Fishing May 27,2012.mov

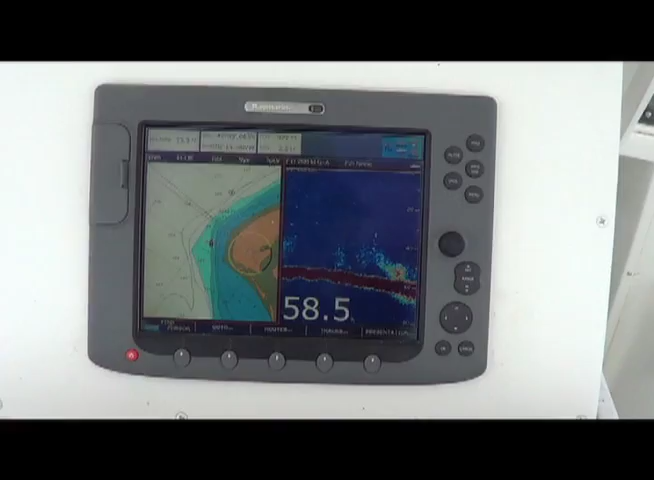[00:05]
Okay, friends of Carpe Diem Fishing, here's where we are. We're right at the tip of Race Point. You can see our boat on the left, and on the right is the fish finder. We're in about 60 feet of water, and look at that huge school of stripers.
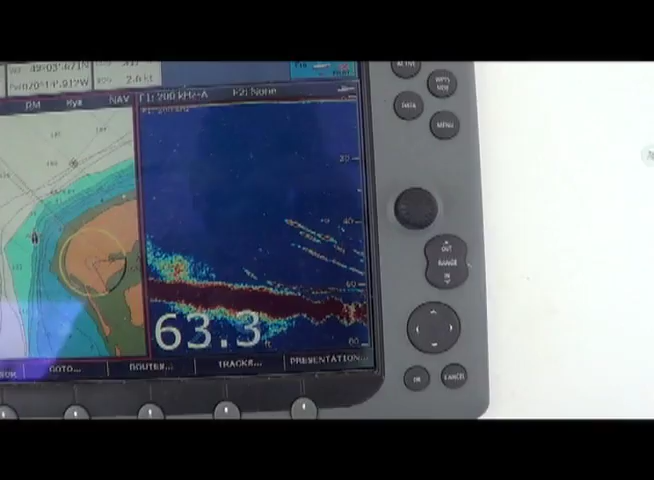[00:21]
On screen: depth 63.3 ft
So let me see what the boys are doing with all these fish around here.